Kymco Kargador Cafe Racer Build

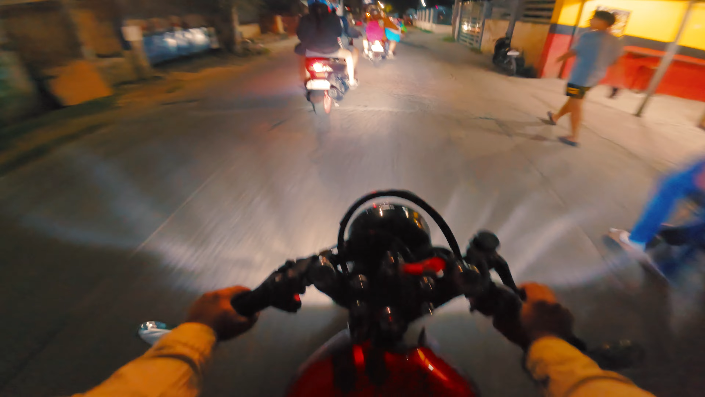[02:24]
kudos na nag build na ito talagang okay yung freno na ito lalong lalo na to itong side mirror na to nakikita ko talaga yung nasa likod ko this is a bar and side mirror malit lang siya and I think hindi siya pasok sa LTO specification pero it's very functional nakikita ko yung mga motor sa likod ko yung mga sasakyan sa likod ko talagang sukat na sukat siya para dito sa clip on handlebars ng motor na to so solid power wise wala akong masabi malakas yung motor tunog
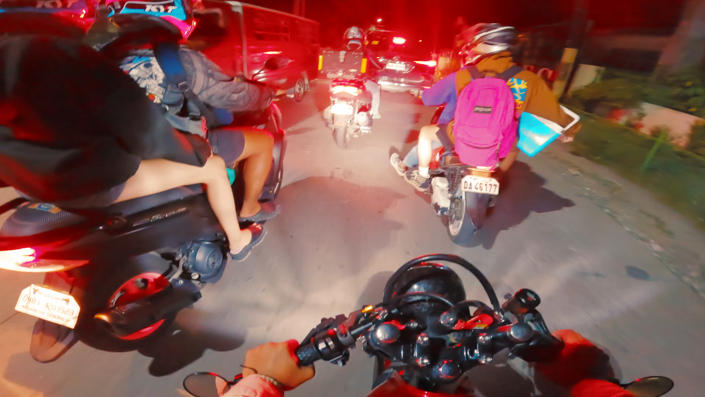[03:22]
tapos nasa unahan si Alain may mga tropang A garage solid since day 1